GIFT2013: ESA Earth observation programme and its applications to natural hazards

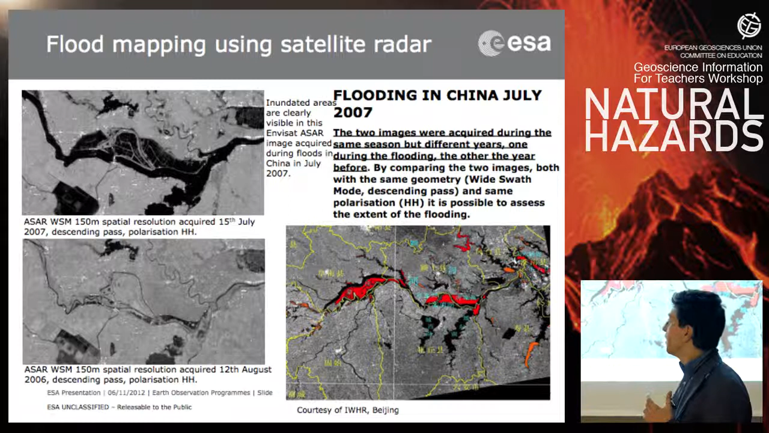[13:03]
we can put in evidence areas which were not covered by water before and which are covered by water during the satellite pass. So in this way, irrespective of the presence of clouds, day or night, we can detect very easily and very quickly floods. Another way to detect floods is just to make a color composite. So when you have a radar, a radar acquisition is just one band, so it's one channel.
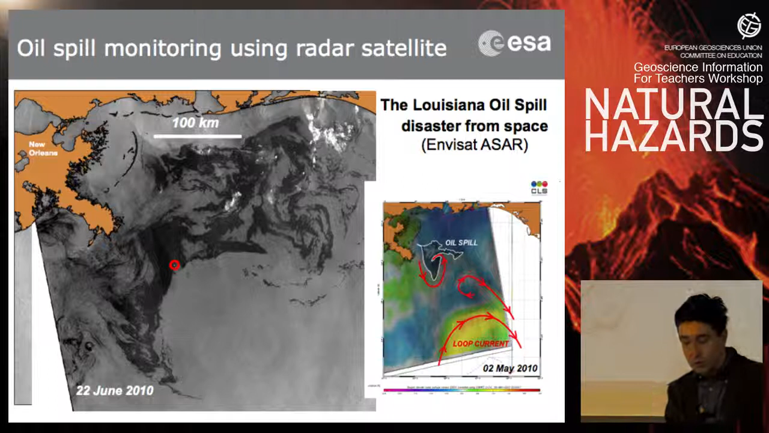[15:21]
So it has really become a huge oil spill in over one month. This is the oil spill over Mexico in 2010. Again, it appears in black over the sea.